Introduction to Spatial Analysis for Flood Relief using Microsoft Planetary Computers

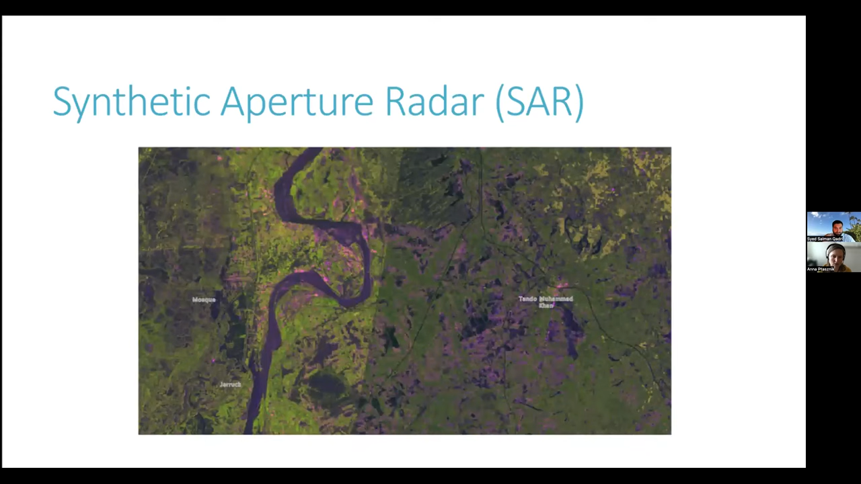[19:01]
But the pink areas are showing some surface water. And I'll just show you another example.
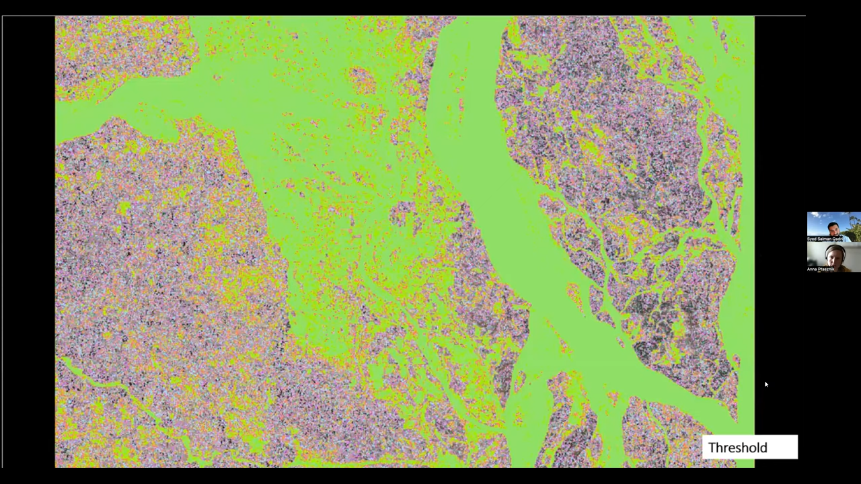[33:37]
And lastly, we're going to take all those green areas and turn them into a polygon.